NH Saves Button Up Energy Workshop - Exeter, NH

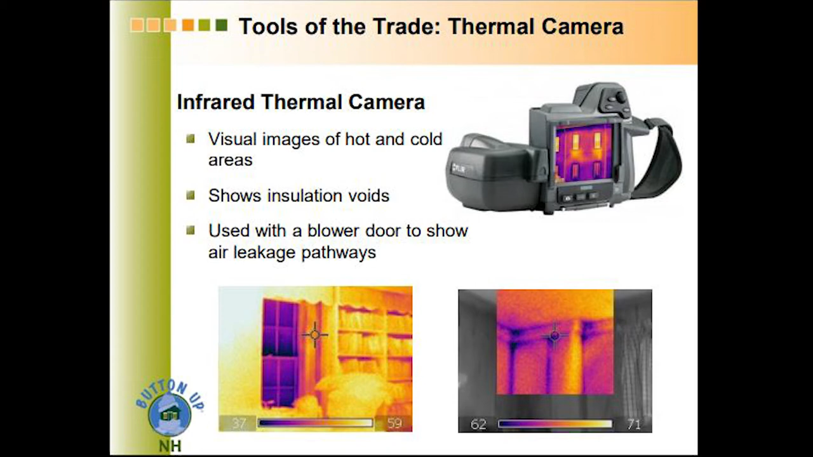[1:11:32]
Okay, so I mentioned infrared images. So this is, you know, some of the tools of the auditor. They'll use these. I typically use mine with a blower door, so if there was a leak, say up in this corner, you'd see that dark purple streak, because it would look like a fan tail.
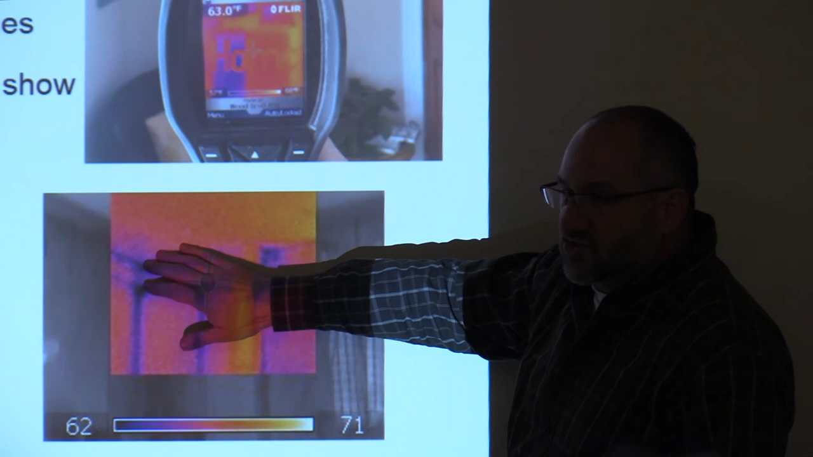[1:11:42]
On screen: spot 63.0°F
It would just kind of, you'd see streaking, and that's the cold air being drawn in. So using it with conjunction with the blower door is a great way to help identify air leakage.
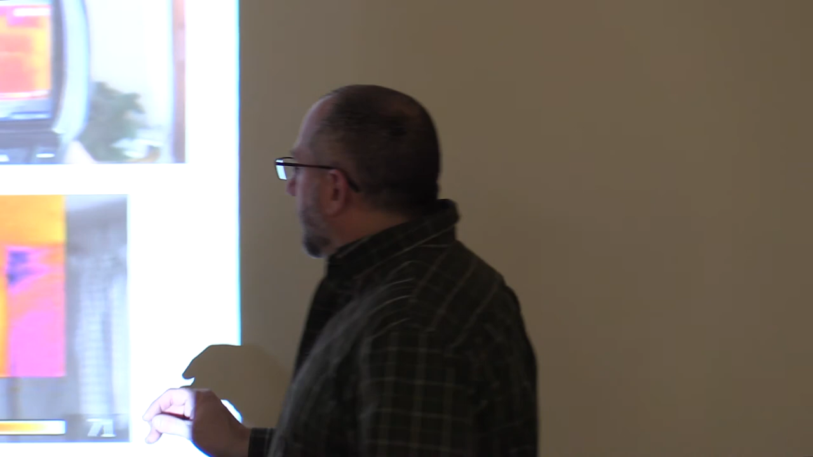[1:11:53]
But even without the blower door, you can see here that maybe there's a little compression in these areas. Here, you usually have a stud coming in here. There's usually another piece of framing material coming here.
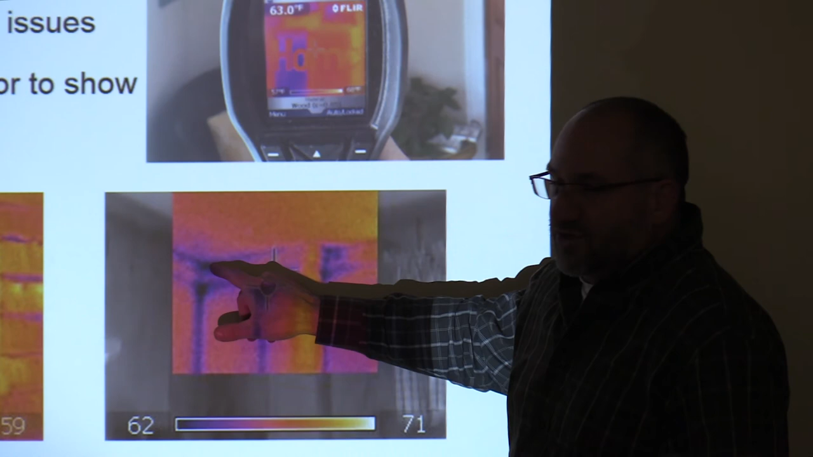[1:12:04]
So the corners are usually going to show up darker anyway, because you have a lot of framing all coming together at that point.
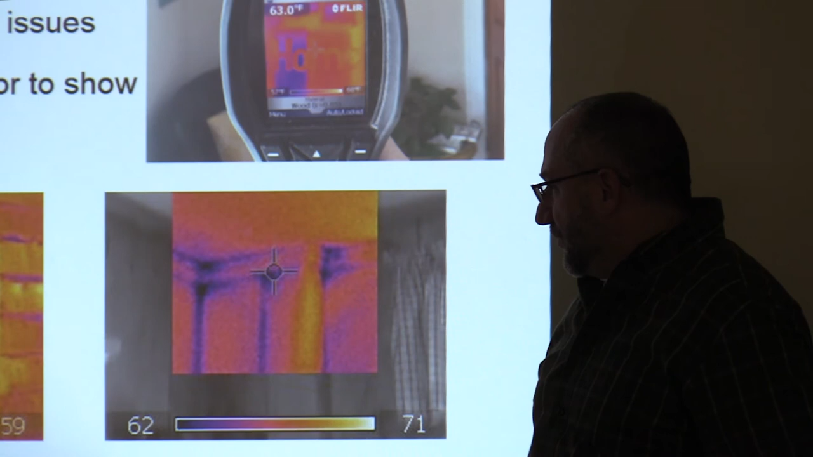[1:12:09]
So therefore, you have very little insulation, where you have all that wood, where you have an R-value of one per inch. With the insulation next to it, there's an R-value of about three or four per inch.